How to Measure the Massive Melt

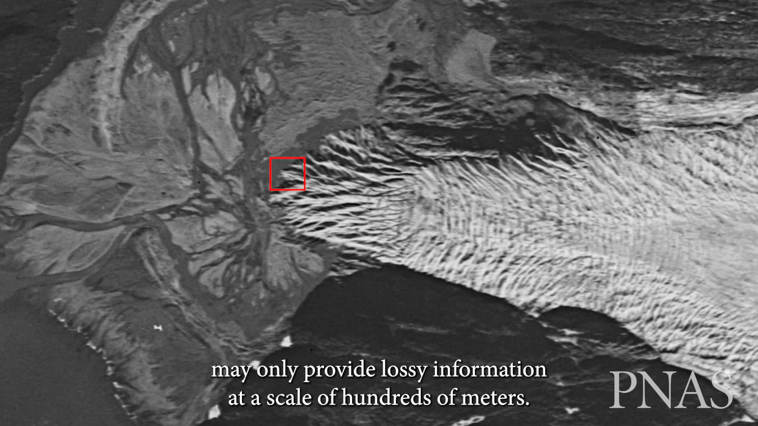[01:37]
provide velocity information at a scale of hundreds of meters.